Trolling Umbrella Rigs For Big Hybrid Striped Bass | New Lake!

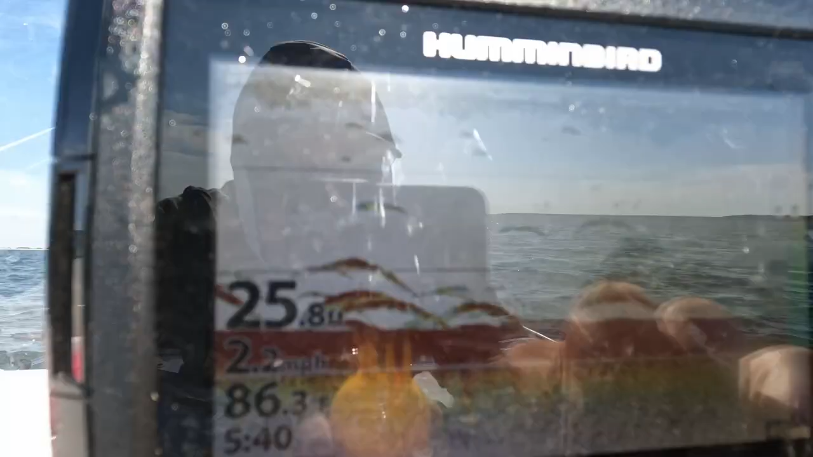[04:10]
all right guys these are what hybrids look like on the fish finder
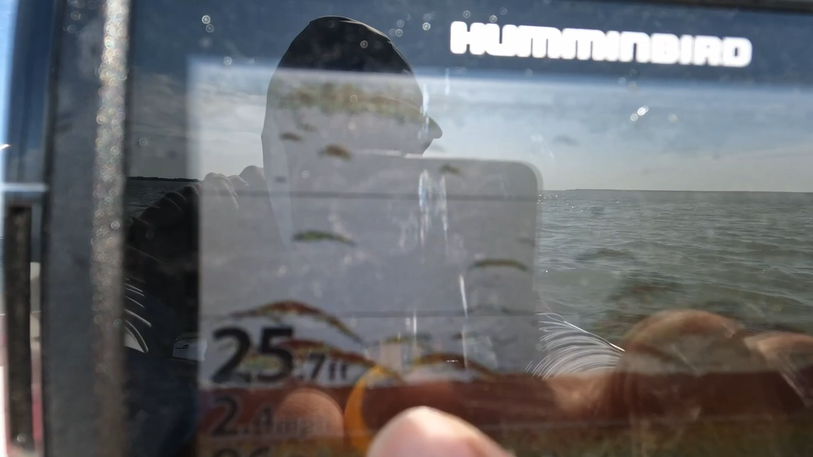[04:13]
these big dark red
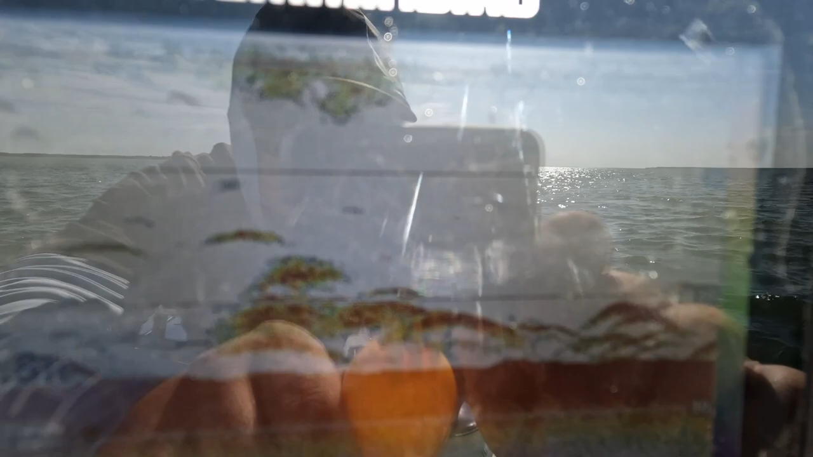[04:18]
marks there's a big group of them right there going over a bunch of them
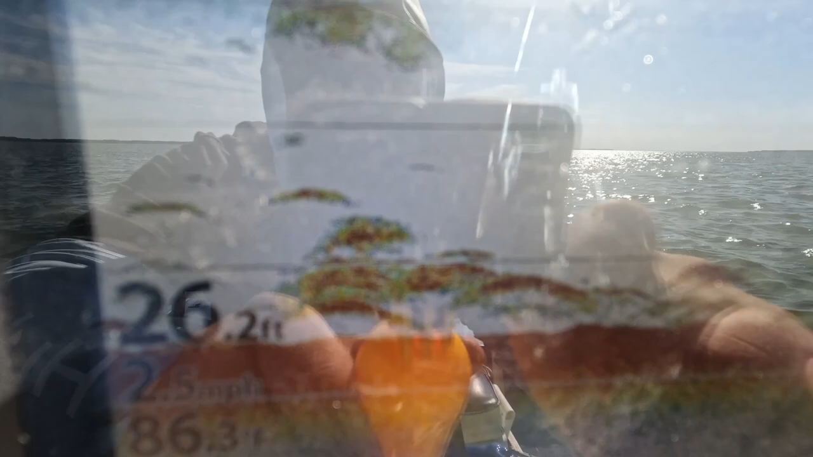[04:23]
On screen: depth 26.2 ft
and then you'll see some other little ones mixed in those are sand bass i've never been here before but i've heard this place has giant hybrids so ended up having some success i've